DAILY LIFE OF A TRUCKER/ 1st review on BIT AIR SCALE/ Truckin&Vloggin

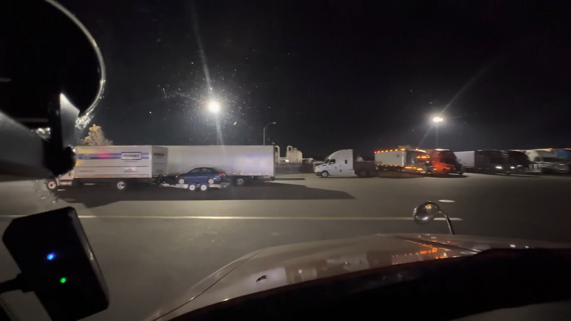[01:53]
we stopped at the loves here in lodi california grab some coffee and i don't know i was a little
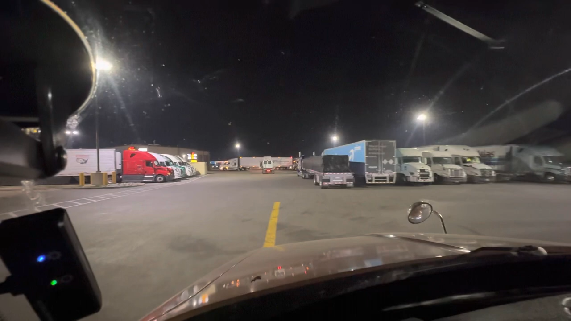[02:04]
hungry right now it's 418 saying we're going to be there at 5 50 a.m so it's going to be close but we'll make it all right let's go buddy you gotta go or what there you go
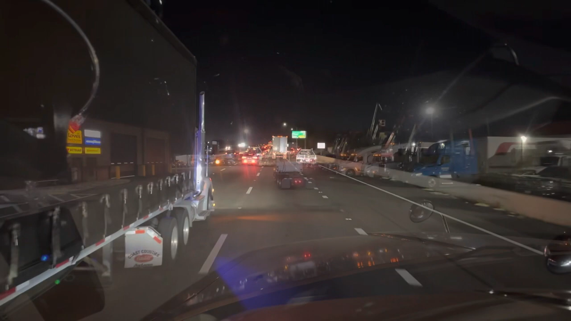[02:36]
man there's like a 30 minute delay because either there's a little traffic or there's an accident how's there how's there this much traffic at 4 50 a.m in the morning over here in tracy